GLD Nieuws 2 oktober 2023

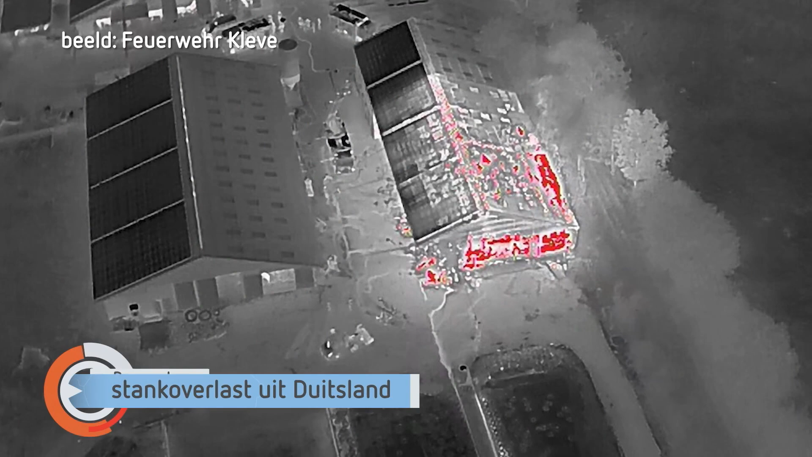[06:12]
Het stonk vanochtend in een deel van de Liemers. Oorzaak was een stalbrand in het Duitse Keken rond twee uur afgelopen nacht.